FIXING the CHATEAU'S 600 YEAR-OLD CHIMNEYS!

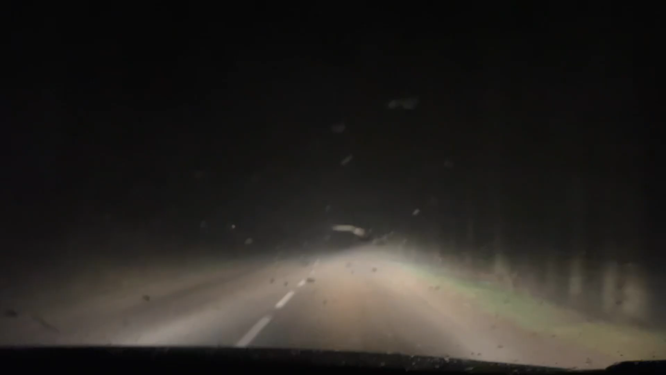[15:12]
It's so mysterious. I mean, we'll be arriving at the shuttle de Rosière without being able to see it at all. This patchy fog is amazing. It's amazing when we went to Kastelstenbergen. Yeah. That's true. It's a very gothic novel again. Yes. I love it. Amy just texted us to say that we are now higher than the highest mountain in England. I know. It's so cool. Up, up, up we go. We're on a little mountain path now.